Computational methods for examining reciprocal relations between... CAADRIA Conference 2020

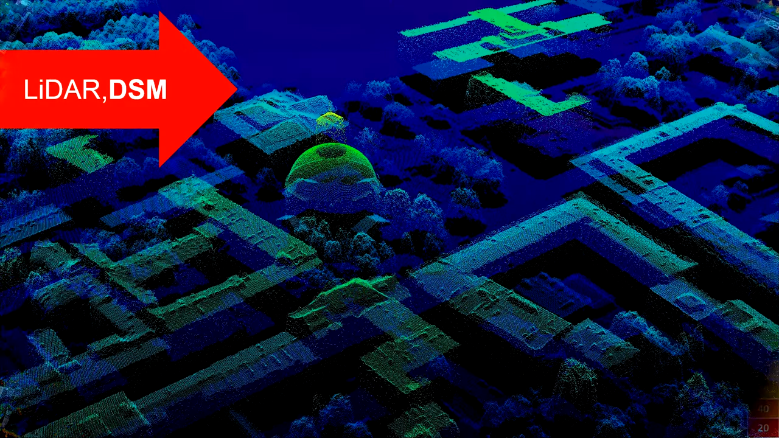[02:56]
In presented study, digital surface model was used for large urban areas and orthophotomaps for realistic visualization.